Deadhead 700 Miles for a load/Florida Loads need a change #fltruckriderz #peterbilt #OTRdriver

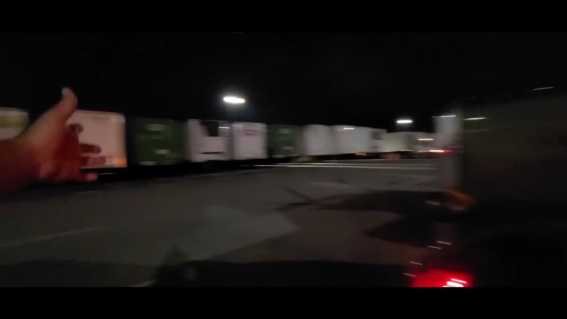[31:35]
But to be honest, what makes it simple is the spacing they keep between each trailer.